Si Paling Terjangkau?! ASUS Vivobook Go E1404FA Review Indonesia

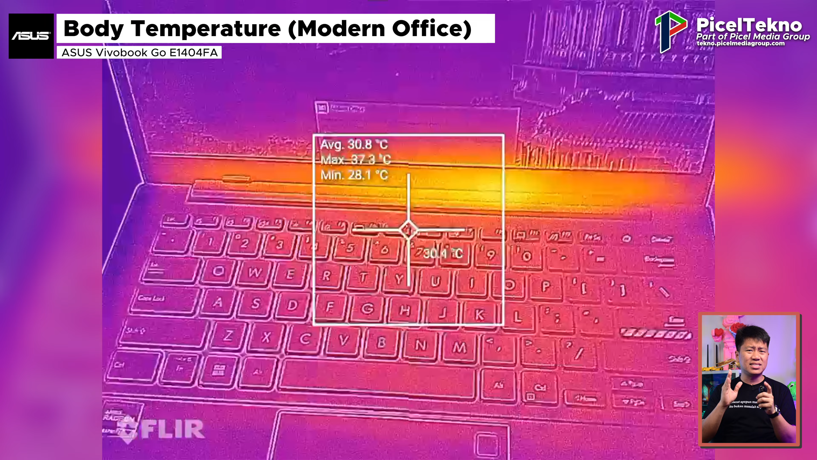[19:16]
On screen: max 37.3°C, min 28.1°C
yaitu di sekitar ventilasi, yang ada di bagian engsel layarnya.
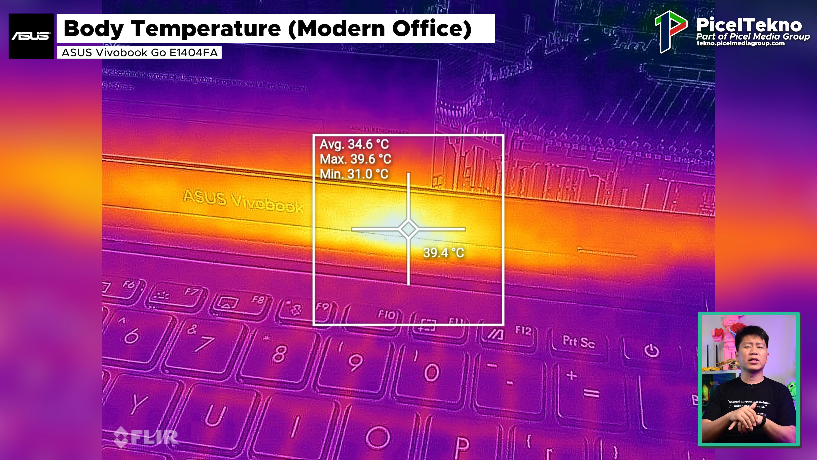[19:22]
On screen: spot 39.4°C, max 39.6°C, min 31.0°C
Pada ini suhunya mencapai rata-rata 34,6 derajat, dengan suhu tertinggi mencapai 39,6 derajat Celcius.
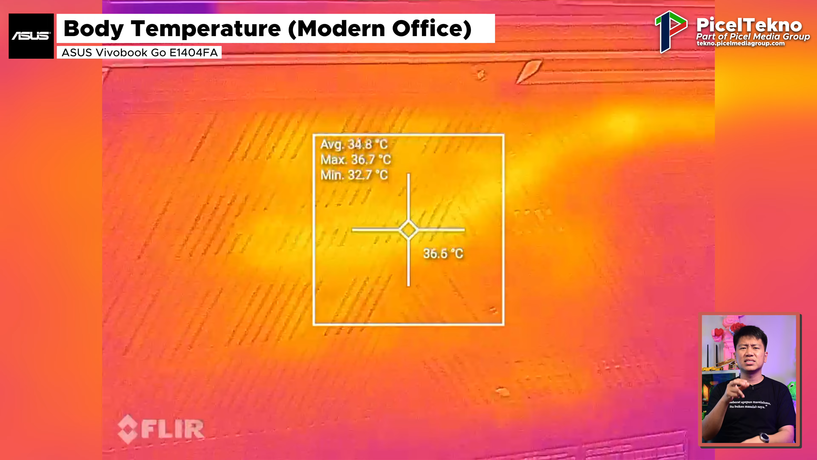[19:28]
On screen: max 36.7°C, min 32.7°C
Sedangkan di sisi bawah laptop, titik panasnya berada di area yang dilewati oleh heatpipe, pada cooling sistem laptop ini.
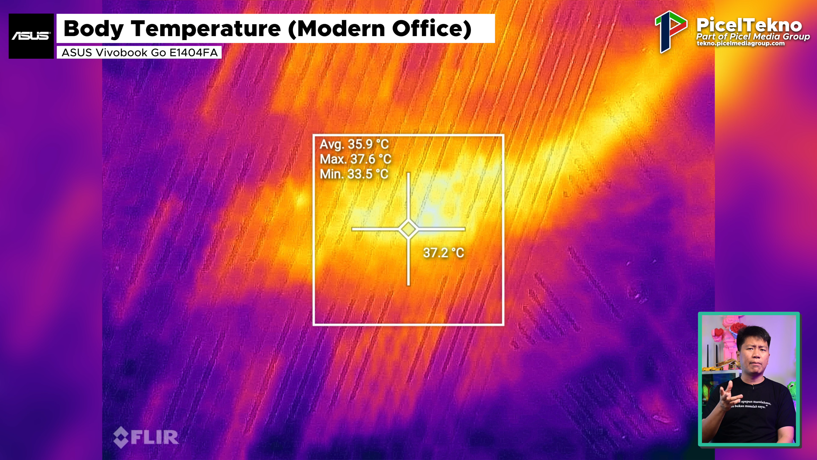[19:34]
On screen: spot 37.2°C, max 37.6°C, min 33.5°C
Pada ini suhunya mencapai rata-rata 35,9 derajat, dengan suhu tertinggi mencapai 37,6 derajat Celcius. Kemudian pada saat stress test, maka titik panas di sisi atas terpusat di area keyboard sebelah kanan, tepat di balik dari CPU-nya. Pada ini nanti suhunya mencapai rata-rata 42,4 derajat, dengan suhu tertinggi mencapai 46,8 derajat Celcius, atau naik sebanyak 18,1 persen untuk suhu tertingginya.
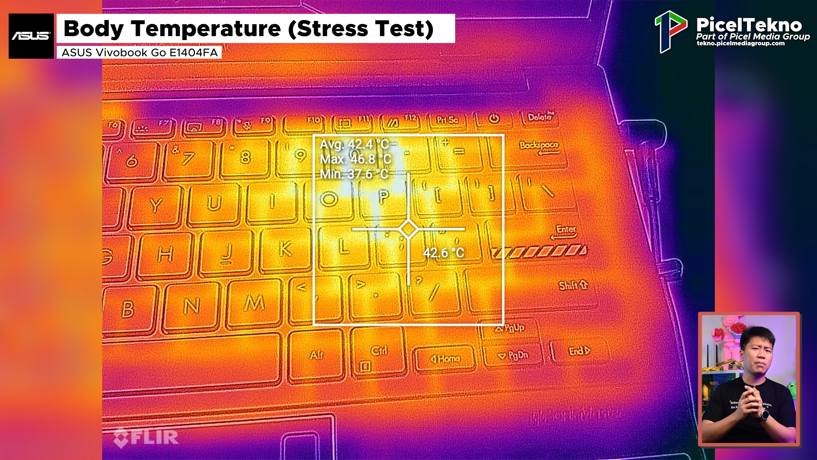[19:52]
On screen: spot 42.6°C, max 46.8°C, min 37.6°C
Sementara pada sisi bawah laptop, titik panasnya masih terpusat di lokasi CPU-nya, di mana pada ini suhunya mencapai rata-rata 54,8 derajat, dengan suhu tertinggi mencapai 72,8,
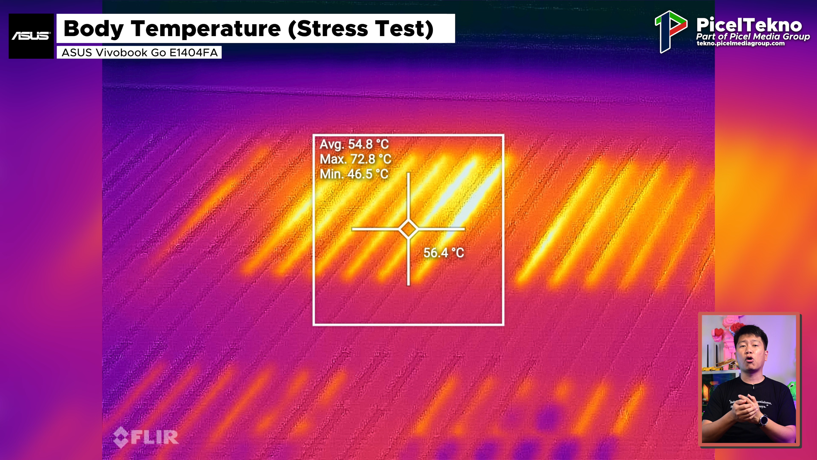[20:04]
On screen: spot 56.4°C, max 72.8°C, min 46.5°C
atau naik sebanyak 93,6 persen untuk suhu tertingginya.